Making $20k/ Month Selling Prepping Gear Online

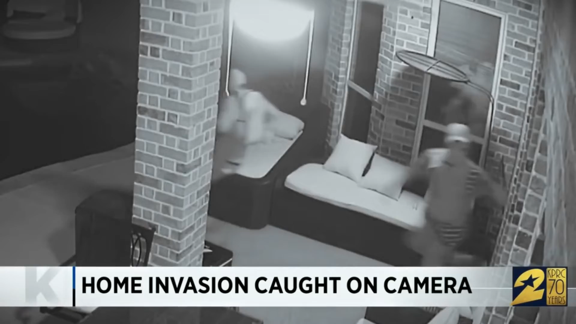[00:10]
The surveillance video captured the armed robbers running out of the home.